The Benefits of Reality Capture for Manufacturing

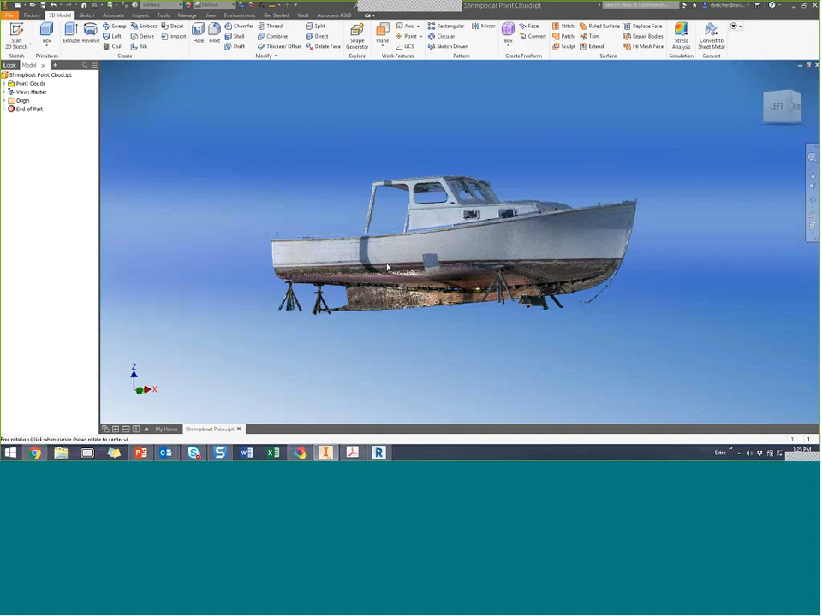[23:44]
Well, let's see. In Inventor, I could come into the Manage tab. Let me just go to the left side of the ship here. I should say boat.
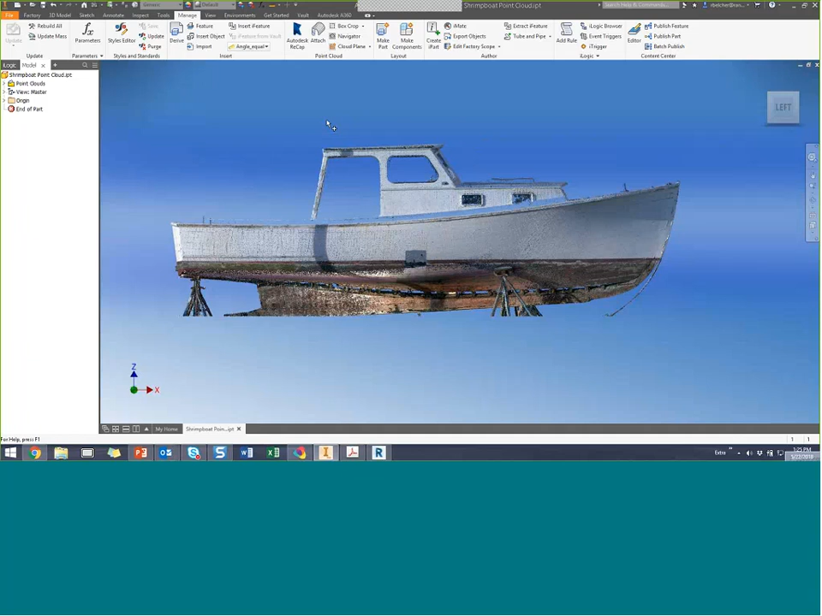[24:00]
I'll do just a simple box crop. Now, I'm doing this as fast as I can because we only have an hour together.
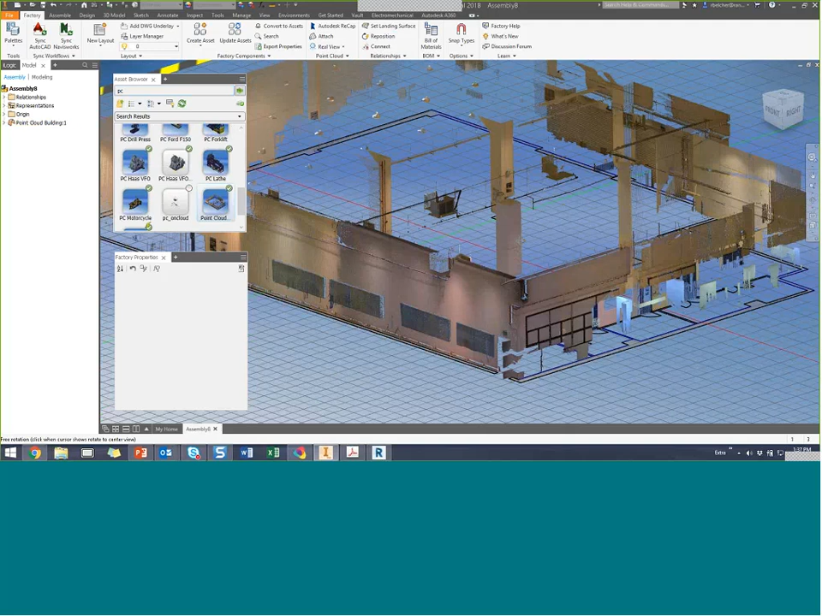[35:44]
Inside of this building, I'm going to add some machinery from another scan. That's what's so nice.
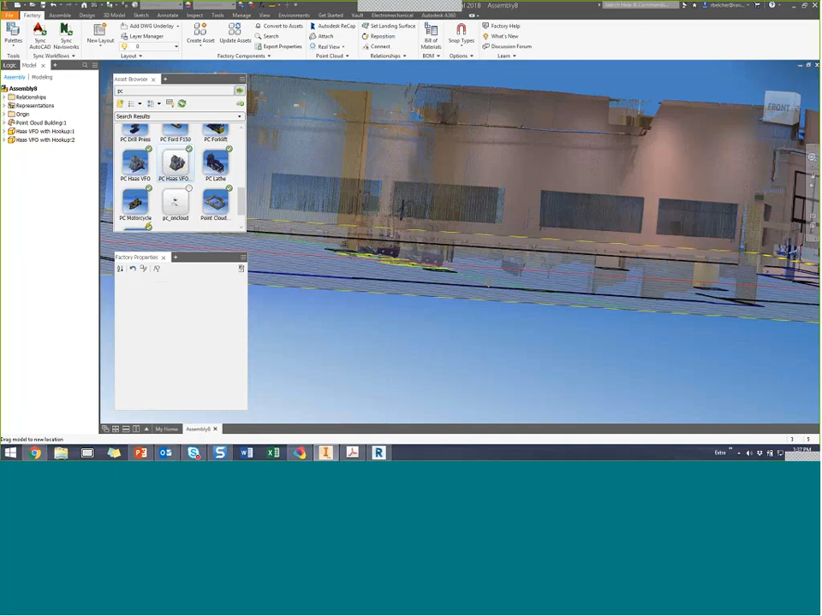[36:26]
So these are point cloud components, but a couple of things that I did to these components,
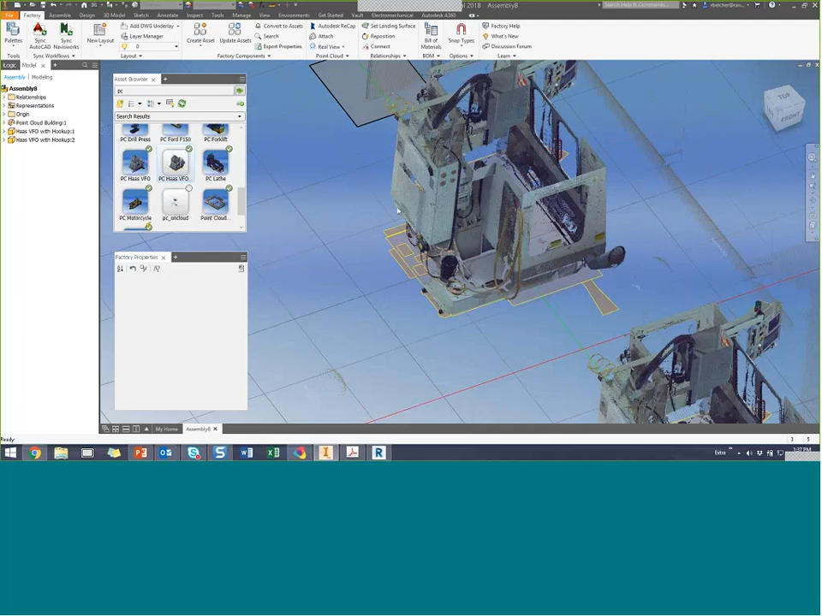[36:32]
which I think is really nice, working with point clouds is really nice with the tool. I'm going to open one of these components.
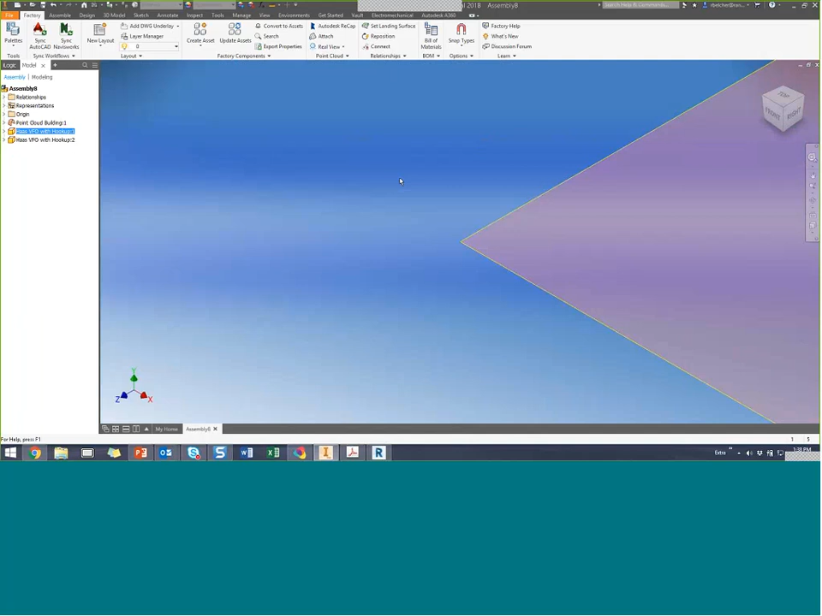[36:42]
This is not a workflow I would really, as far as the factory utilities go,
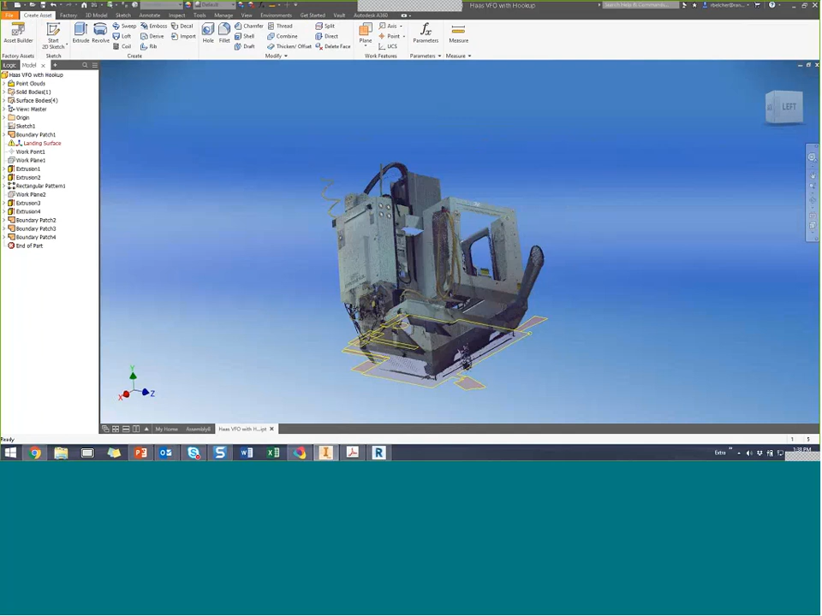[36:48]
this is a little, this is not really right, but I want you to see it. I actually went in and modeled components that connectors for conduit. There's a lot of drops that support these machines.
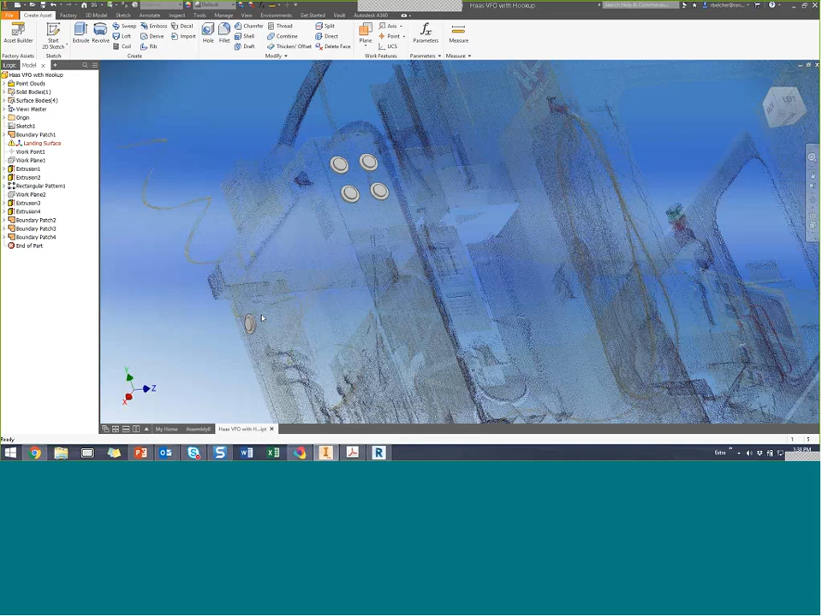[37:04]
It drops up to, you know, from the ceiling down for the electrical work and possibly for air flow, things like that. But how do you draw on a 3D point cloud? Well, in Inventor, we do have tools that help you do that. You know, on the Manage tab, we have tools like the Cloud Plane tool. So if I want to sketch on the side of this panel, I simply put a plane there, and then I can sketch on it.
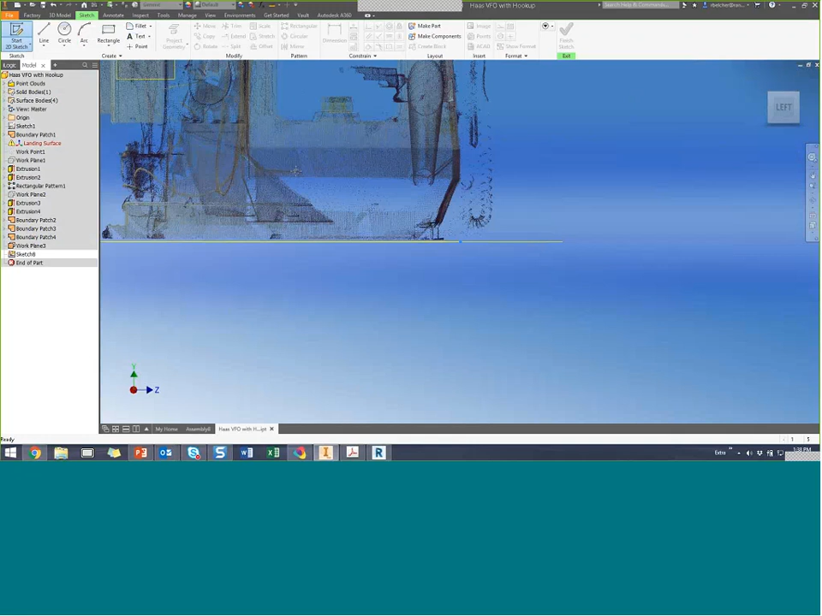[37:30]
If there's a particular feature that I have to, you know,
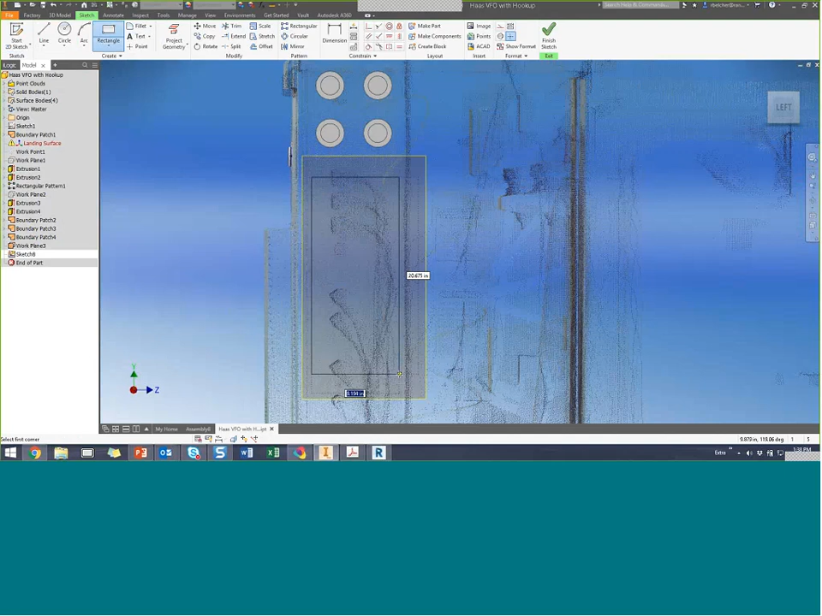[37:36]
for whatever reason I want to add to the design or I'm thinking about adding an extra control panel here, I can absolutely do that. And now I have what I call a hybrid design. I have a design that's half point cloud, half solid.
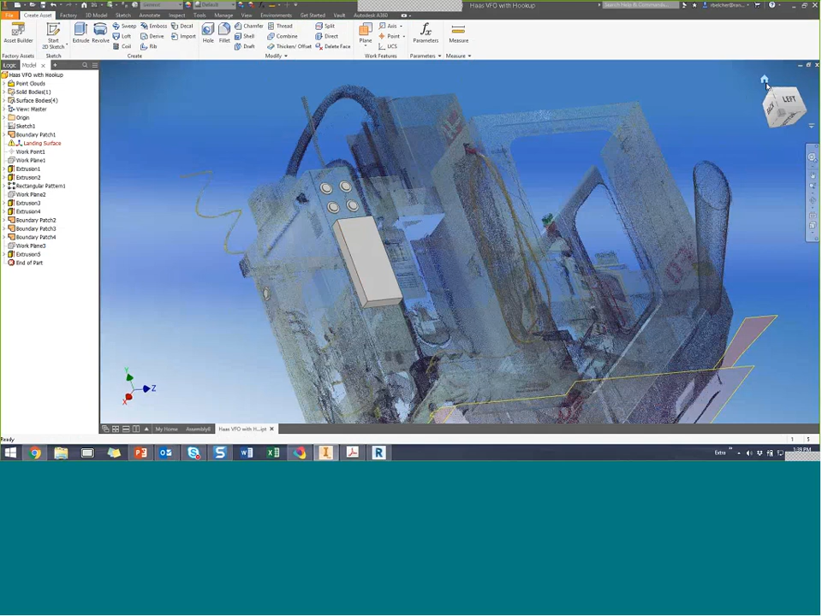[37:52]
Well, what does that buy me?